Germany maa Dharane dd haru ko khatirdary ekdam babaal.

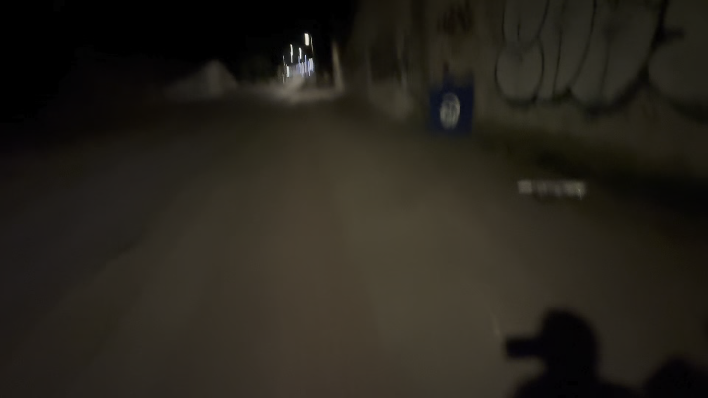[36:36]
यू यो बाटो चाहिँ दामी लाग्यो मलाई हल्का भुटिया भुटिया टाइप्स